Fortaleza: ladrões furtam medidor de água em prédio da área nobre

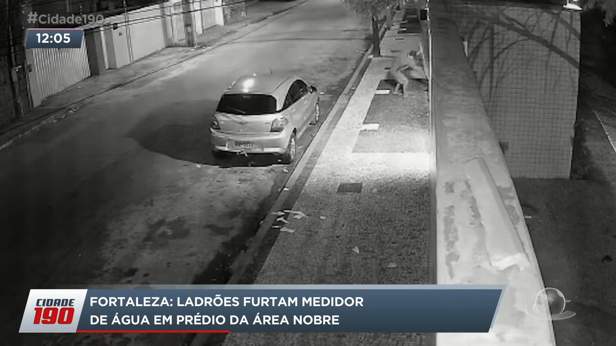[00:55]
Ele força a grade de proteção, acessa o equipamento, mas não consegue levar o hidrômetro. Só depois, com uma pedra, alcança o objeto. Este condomínio com mais de 100 apartamentos fica no bairro Cocó, um dos mais nobres de Fortaleza.